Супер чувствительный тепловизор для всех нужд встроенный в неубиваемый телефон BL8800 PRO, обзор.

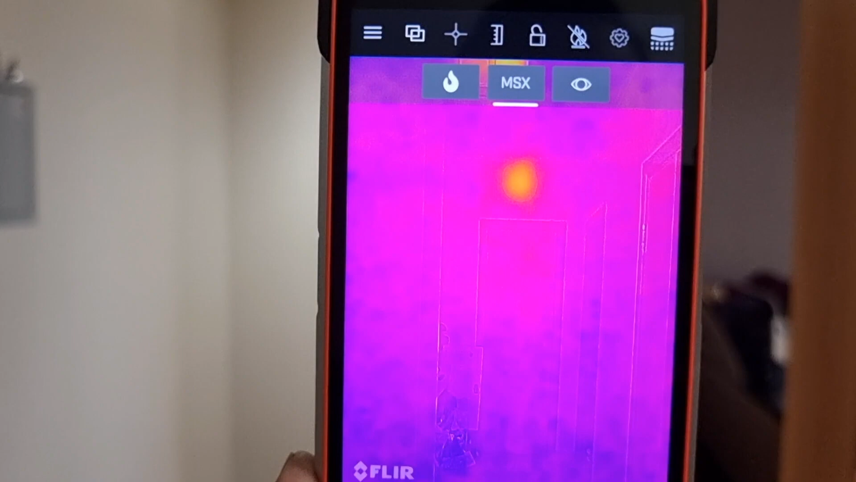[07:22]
есть за стеной и вот люстра лампочка понятно греет но тут что такое
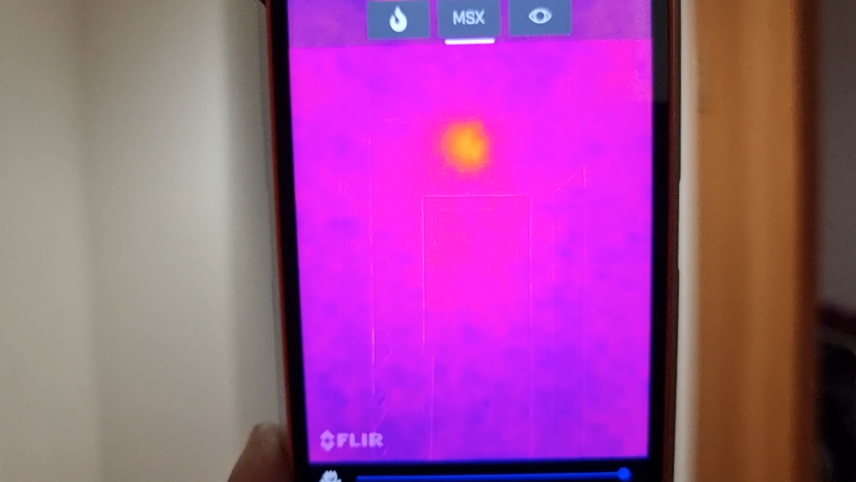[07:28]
интересно давайте посмотрим что с той стороны понятно
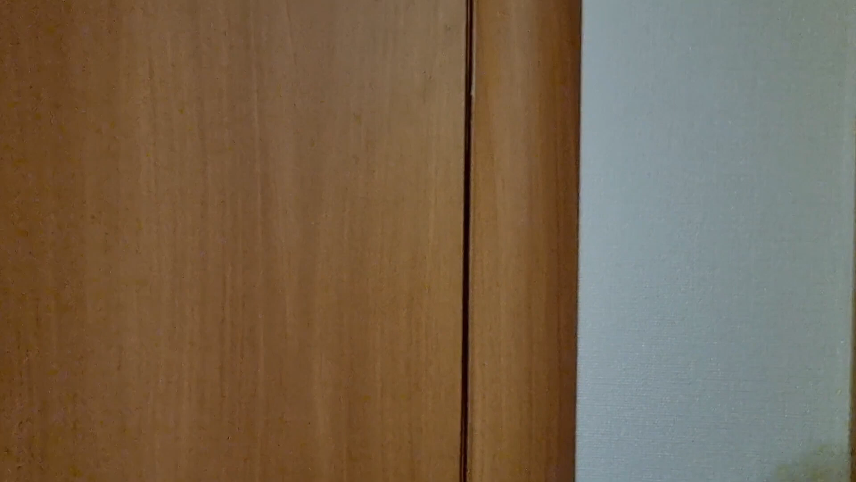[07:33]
что с той стороны с той стороны получается включен
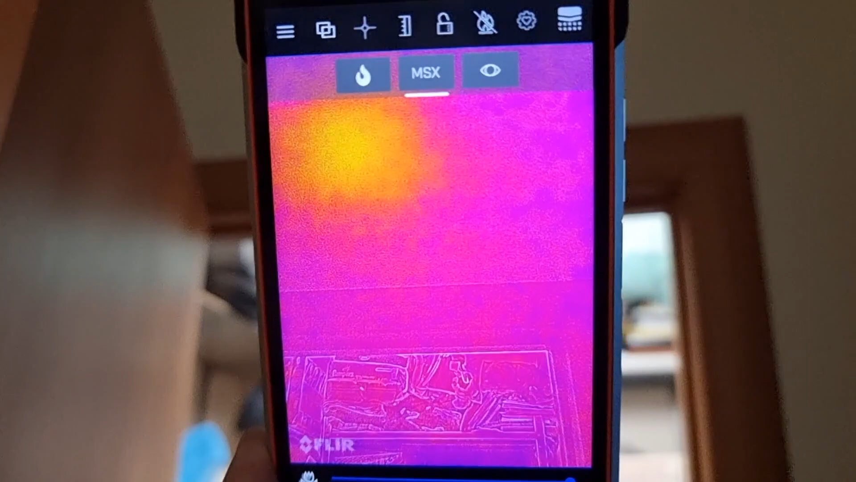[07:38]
свет и получить сквозь стену тепловизор видит тепло
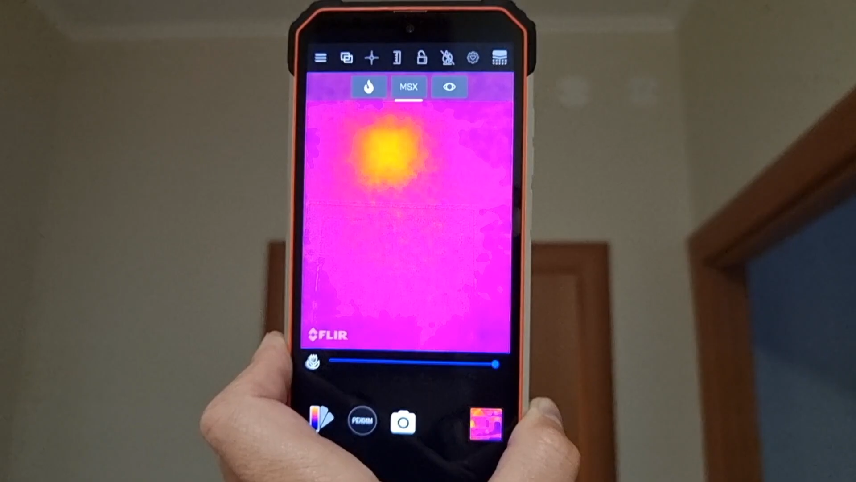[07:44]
в общем очень
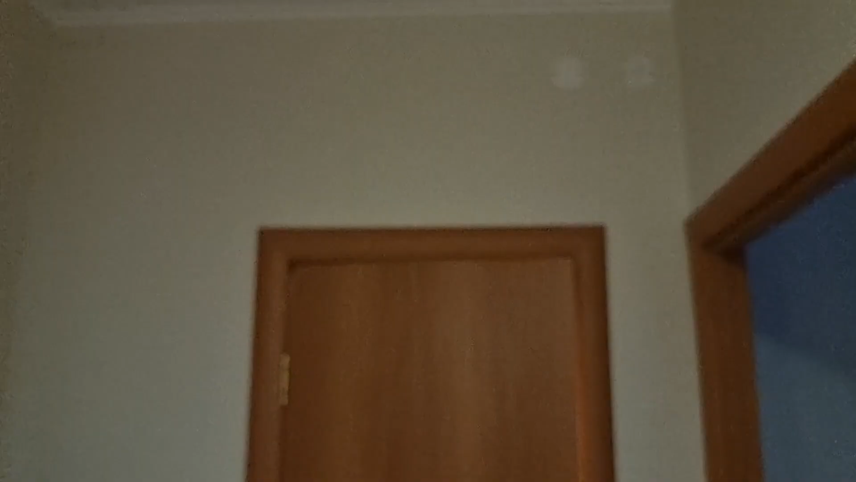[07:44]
такой внимательный тепловизор и очень хороший соответственно могу рекомендовать
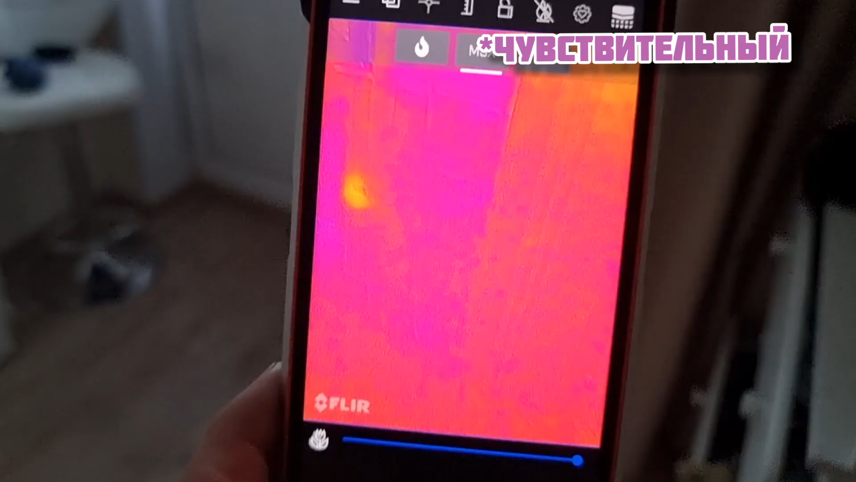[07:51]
ну и последний тест видите там у меня
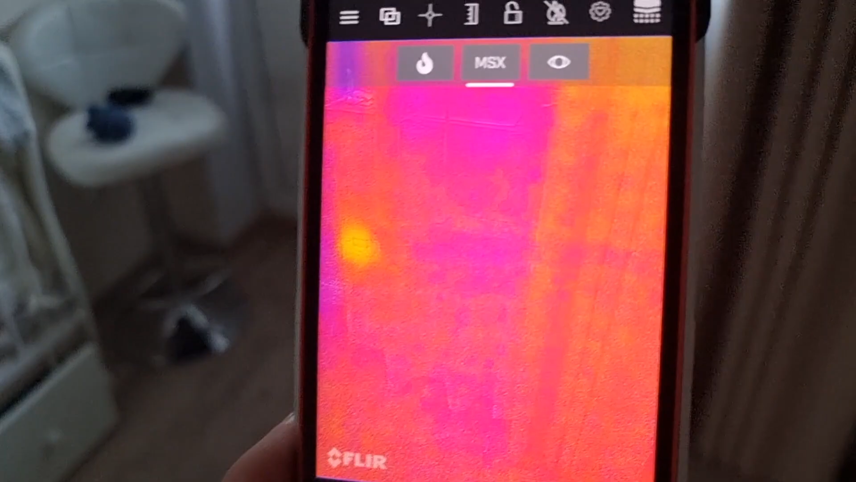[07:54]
теплый пол и он горит он
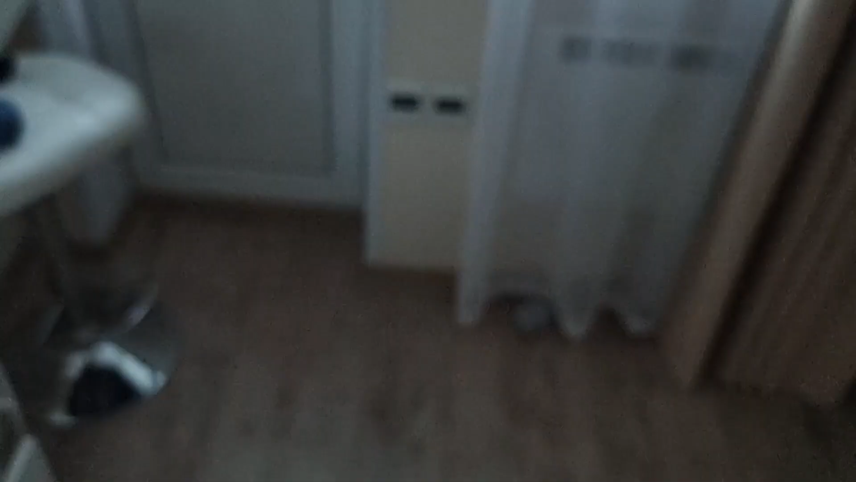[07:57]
теплый пол об горит
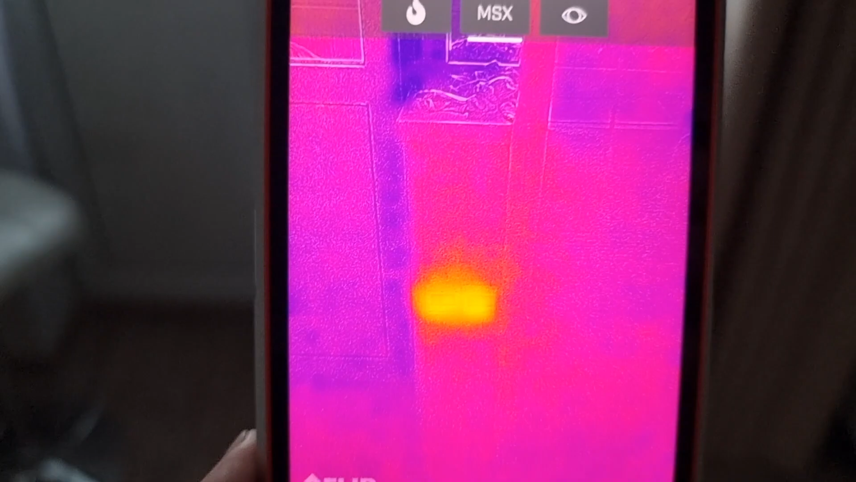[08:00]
если мы зайдем за шторку то теплый визор сразу меняет
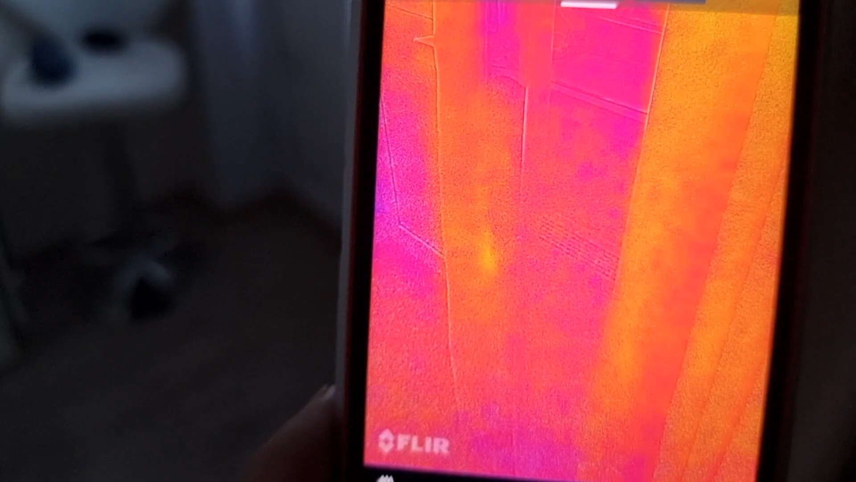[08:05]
так сказать интенсивность теплового излучения
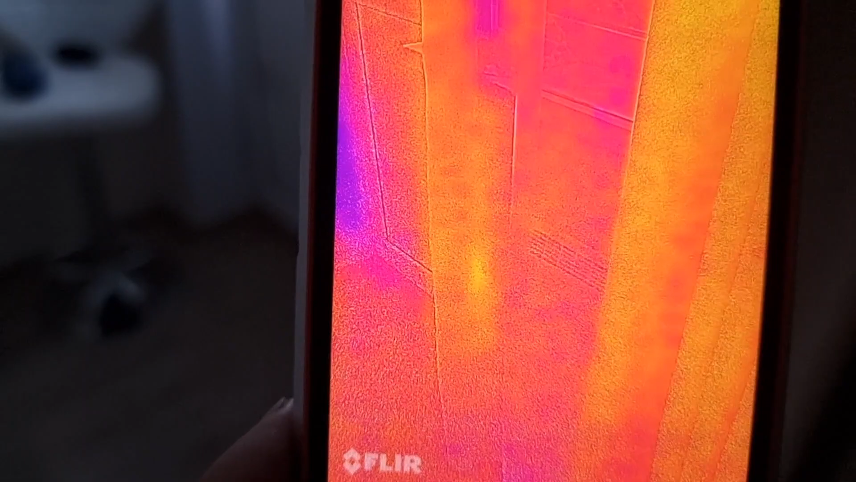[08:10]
и говорит что шторка нейтрально это все нейтральное ну то есть видно что там что-то что-то делать греется
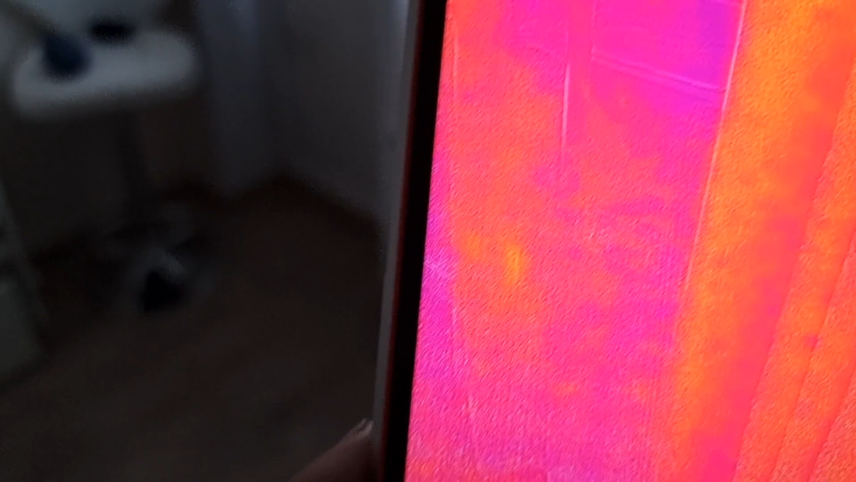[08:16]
выходим из-за шторки и сразу видно
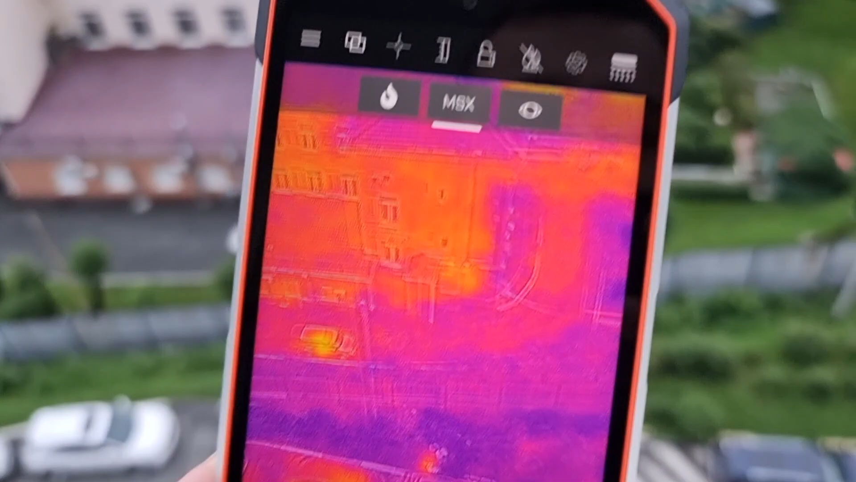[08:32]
специального для этих нужд смотрите внизу гуляет человек собакой и вот тепловизор видит что